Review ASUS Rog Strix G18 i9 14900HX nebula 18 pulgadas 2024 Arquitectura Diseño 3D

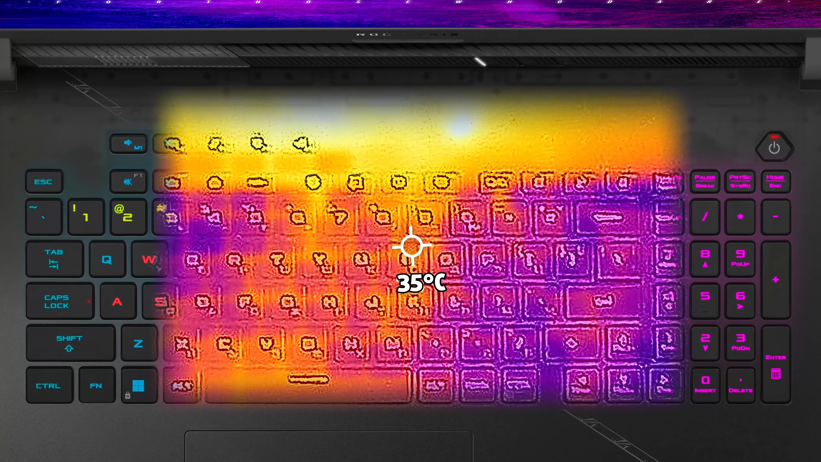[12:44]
On screen: spot 35°C
En la zona externa, este potente hardware tiene una temperatura estable a tan solo 35 grados centígrados.